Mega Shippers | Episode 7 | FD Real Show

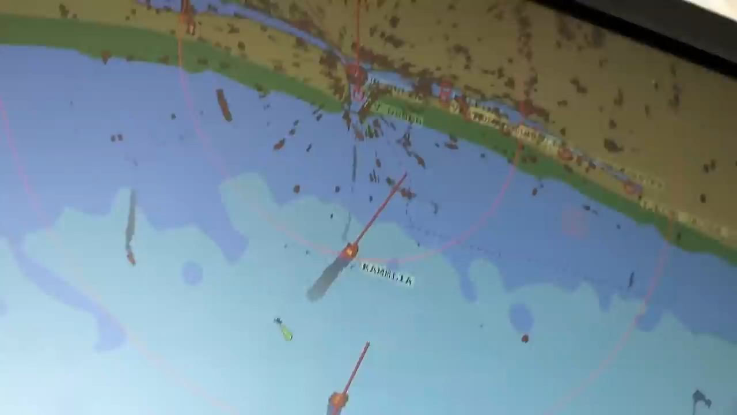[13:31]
Any other ship in the vessel tracking network can pick them up in the Automated Identification System, or AIS.